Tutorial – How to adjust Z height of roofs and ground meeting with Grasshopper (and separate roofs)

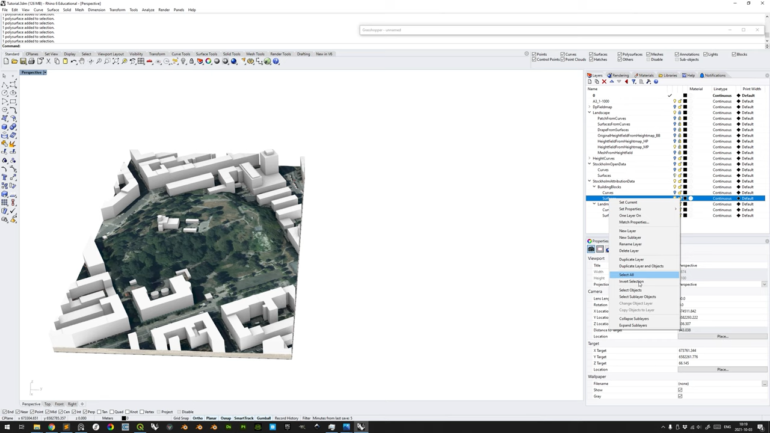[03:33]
we can make sure to select all the surface objects of the building blocks like that.
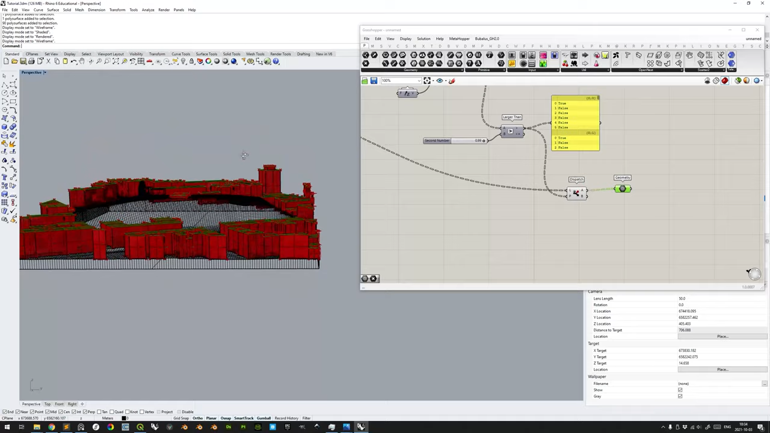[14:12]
so that not the bottom surface is selected. Very good.
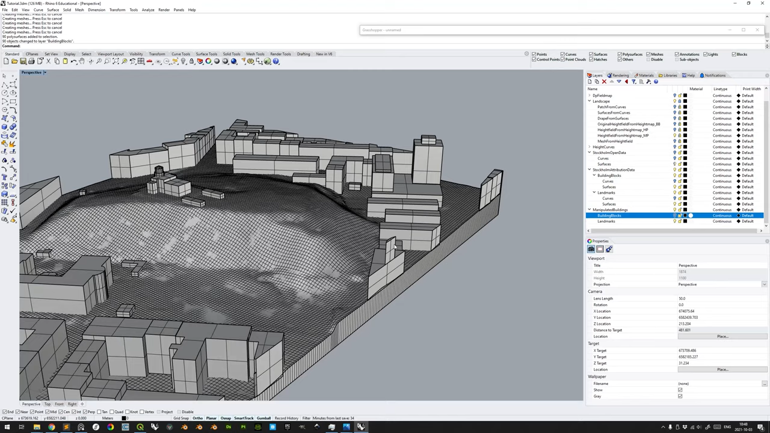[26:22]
And now you see that, or perhaps not at this stage, but we have effectively rendered these previous geometries obsolete. So we could either temporarily hide them or permanently delete them. That is up to you. I'll hide these there. Very good. And show these.
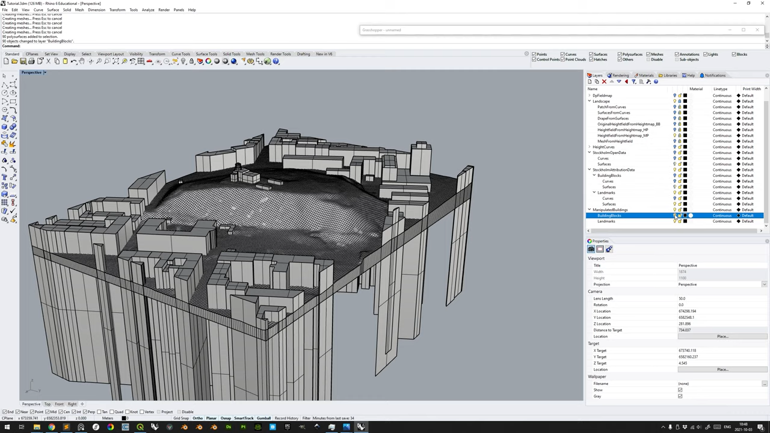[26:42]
Very good. And now with these here, what we want to do is to make sure that
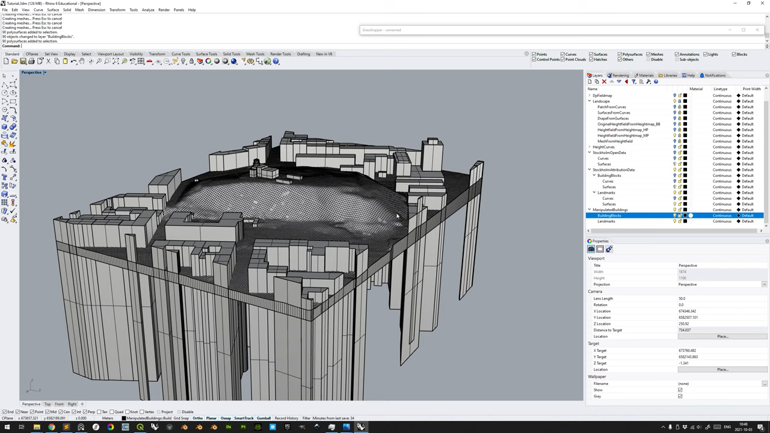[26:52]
this landscape layer is locked here. So make sure to unlock it and make sure that the surface that we have here is a single surface, only the top surface,
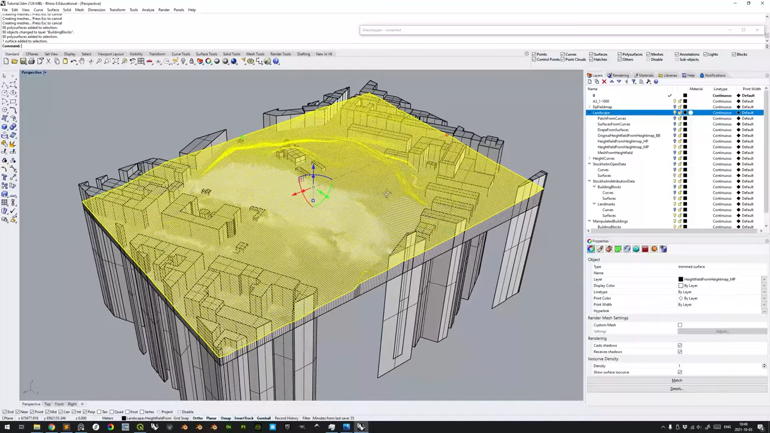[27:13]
because with a mesh you cannot split breps with. Very good. So now we can simply select this group,
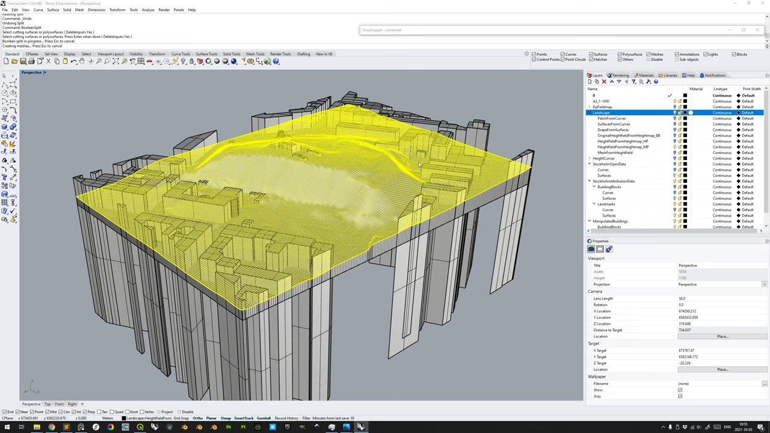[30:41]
Now, as you are perhaps aware of, Boolean commands can take an awful lot of time, so make sure not to rush it. It's also a, if not a single cell operation, then it's a very few thread operation. So just make it, just allow it to, oh, and yeah, and it took some time there.
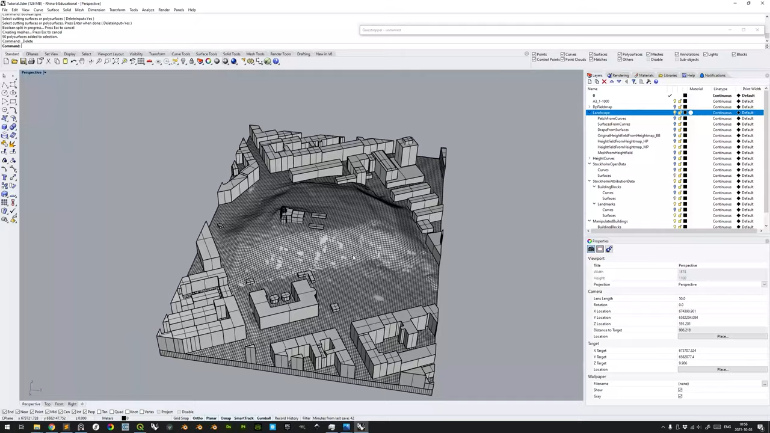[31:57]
And as to our understanding, the result is as we want. We can, of course, check this if you had kept the original data or the original building blocks here in another layer. You can see if it pops up something. No, I would say that they are all kept here. Very good.